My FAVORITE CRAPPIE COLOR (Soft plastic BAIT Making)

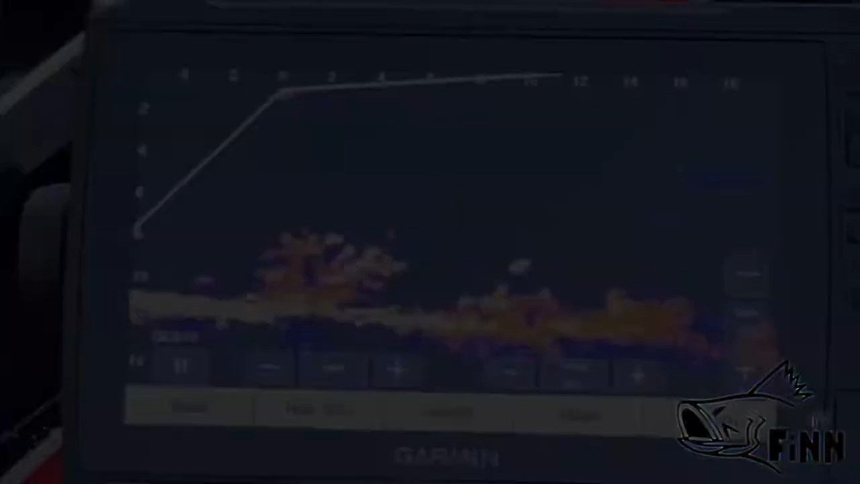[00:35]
As you can see, those crappie was piled up and they would just come up and they would just nibble, just bump that bait and that's all.